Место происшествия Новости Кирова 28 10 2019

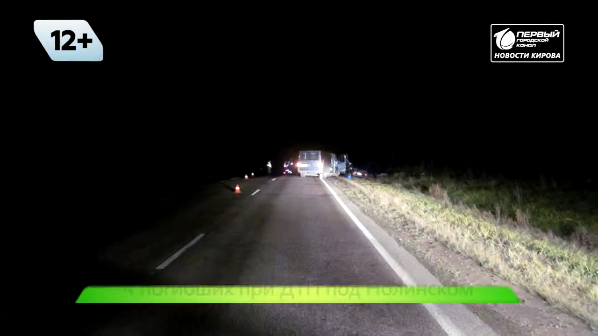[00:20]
Авария произошла в субботу в 16.25 на 130-м километре дороги Киров-Малмыш-Швядские поляны. По предварительным данным ГИБДД водитель Форда выехал на встречную полосу.